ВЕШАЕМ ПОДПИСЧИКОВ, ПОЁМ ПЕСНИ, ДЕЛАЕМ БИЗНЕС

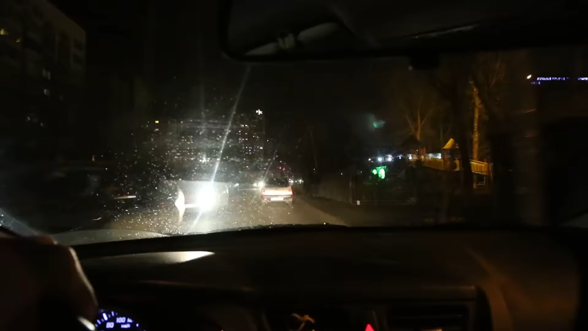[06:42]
Ребята, мы заехали на район, где находится та самая католическая церковь. Вот я буквально по вот этой кафешке огнистой узнал ее.
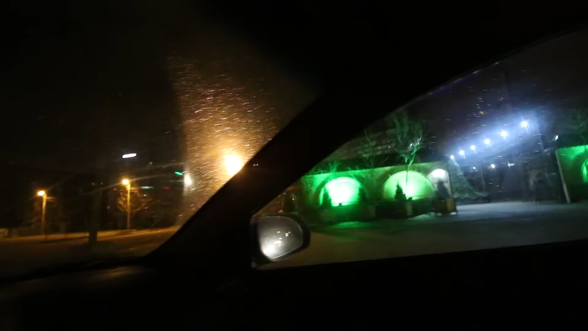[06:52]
Потому что сама по себе церковь, она вот там вот... ну, никак не подсвечивается, и особо ее и не узнаешь так со стороны.
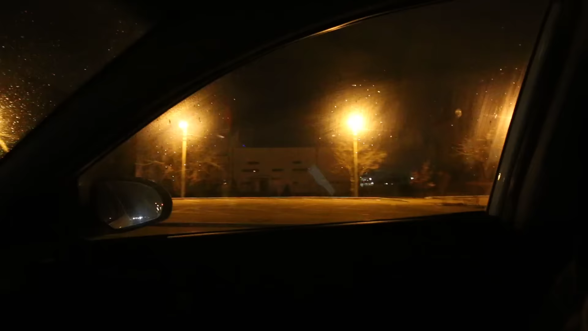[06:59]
Вот там магнит огромный. Это та церковь, в которой мы ходили на Рождество для эксперимента, для расширения своего кругозора. Просили вы как-то опять-таки высоточки показать.
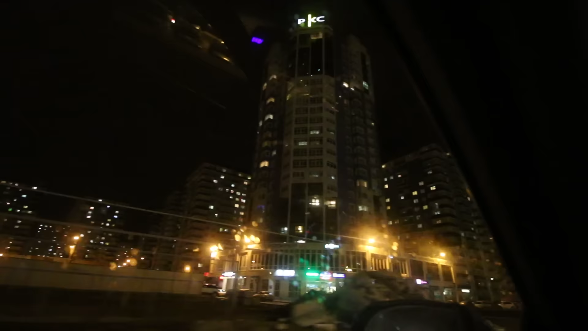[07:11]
Вот вам высоточки Краснодара. Но это такие жилые высоточки, спальные.